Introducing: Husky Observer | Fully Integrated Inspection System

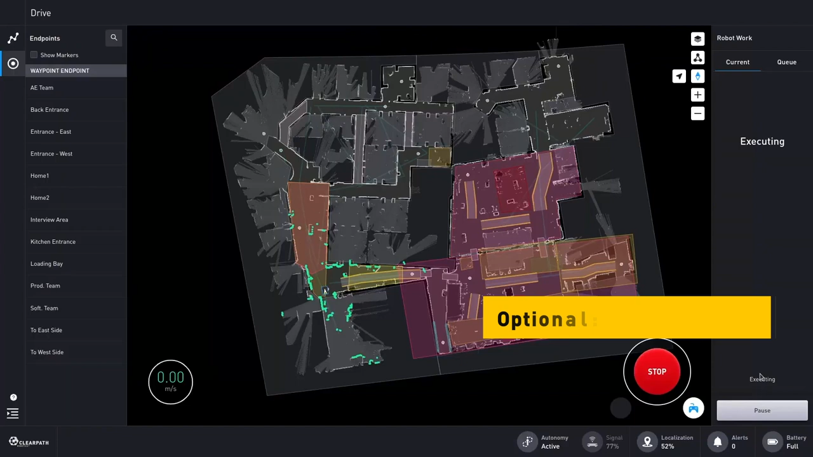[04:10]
Users who also need indoor autonomy can add the optional indoor nav navigation stack, which is a lidar-based solution.